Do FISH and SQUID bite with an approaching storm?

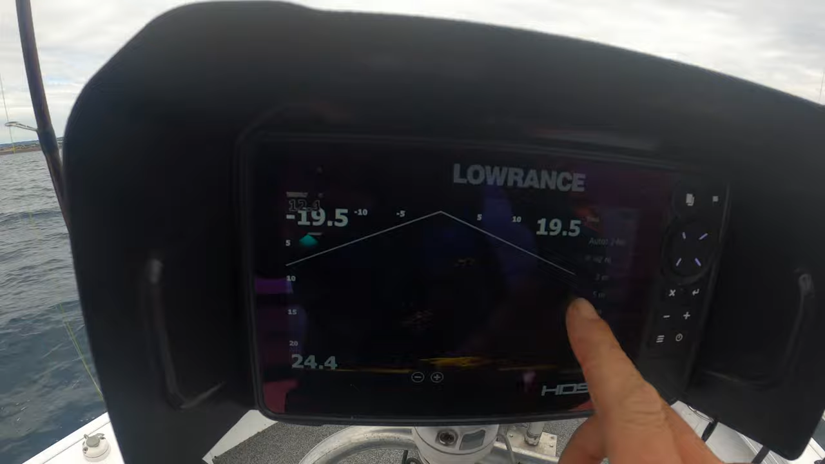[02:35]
See on the active target, hopefully.
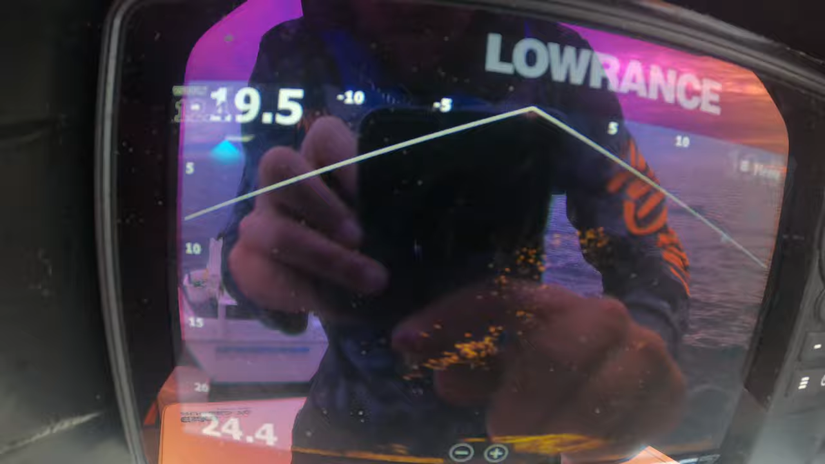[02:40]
You can see the bait up above. That's the mackerel we're looking at.
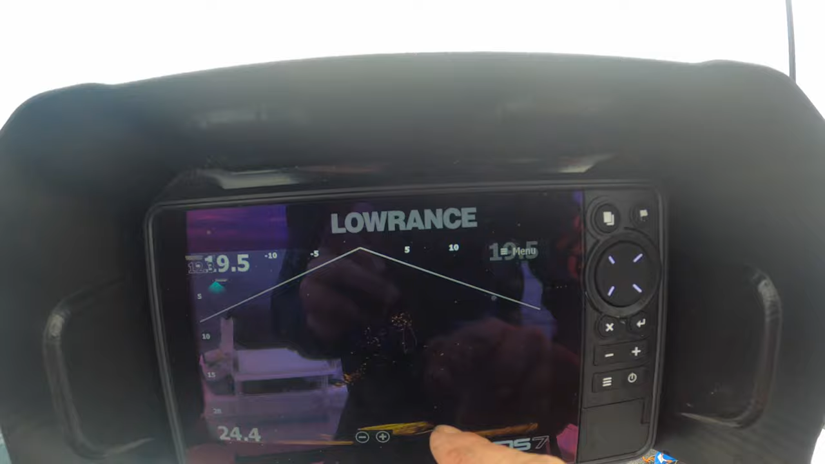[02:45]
There's a reef down the bottom, a bit of structure. I'm not interested in that. I want to get some of these mackerel. And the screen is loaded.